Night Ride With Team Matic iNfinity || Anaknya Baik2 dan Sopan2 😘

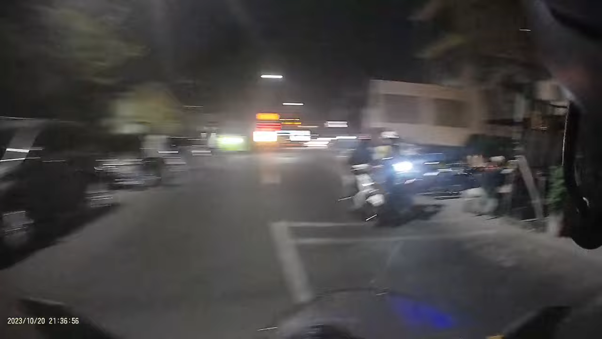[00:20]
Wah, itu adalah Golden Special Space Cafe yang lagi viral di Bekasi.